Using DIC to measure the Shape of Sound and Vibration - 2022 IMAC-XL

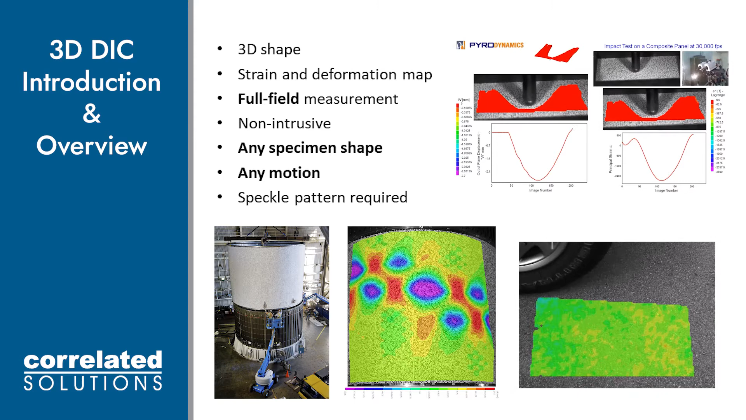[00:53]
In the top right, we see an impact test being viewed with VIC-3D's Iris graphics engine. At the bottom right, we see a patch of asphalt with a natural speckle pattern which was used to get data. And in the bottom left, we see NASA's cylindrical rocket shell measuring 27 feet in height that was loaded in compression. The way DIC works is that we have two cameras that have an overlapping field of view synchronously capturing images of a speckle pattern. We can think of the speckle pattern being broken up into a bunch of pixels. If we look at a small group of pixels, which are called subsets, we can think of each subset as having a single data point. If each subset overlaps other, surrounding subsets, this is what allows us to get full field data that is typically associated with the DIC method.
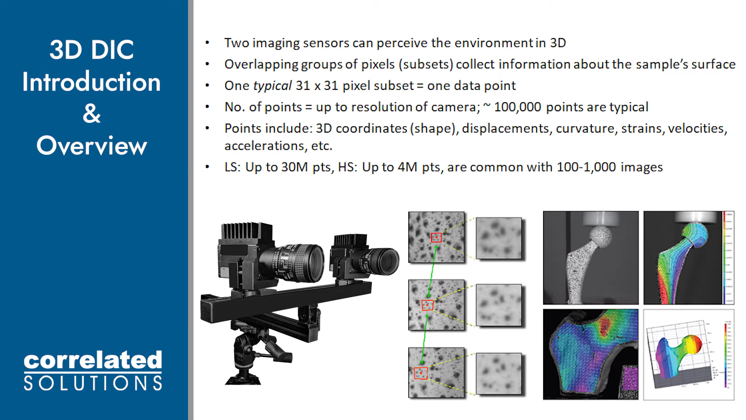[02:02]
Currently, low speed cameras can have up to roughly 30 million points in an image, and high speed cameras can have up to about 4 million points in an image. We aim to get about 200 images for most dynamic and quasi-static applications, and a few thousand images for vibration analysis. This is all highly dependent on the application, what the user wishes to measure, and desired measurement resolutions. For example, if we take a series of images of a sample undergoing displacement and deformation, we can call the first image in the sequence the reference image. Each subsequent image will be compared to the first reference image to detect motion of the speckle pattern using subsets. We can visualize the overlapping subsets in the reference image, so we can measure X, Y, and Z positions for each point on our sample surface.
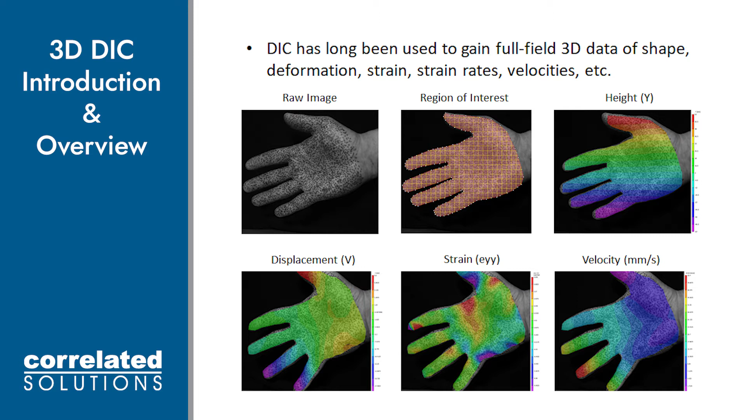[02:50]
If we do the same thing in the deformed images, we can see how the same points move and deform over time. If we subtract the new positions from the original positions, that gives us the displacements and deformations. The 3D surface displacements can then be used to compute the full strain tensor. This has been done for quite some time with low speed cameras.
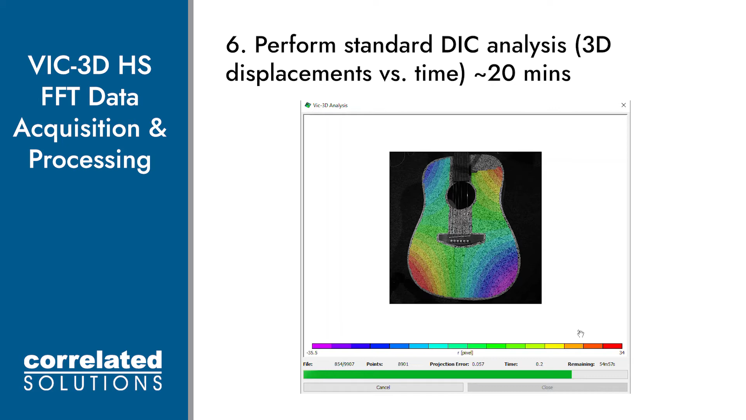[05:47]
This allows us to see the shape, displacements, velocities, and strains in the time domain.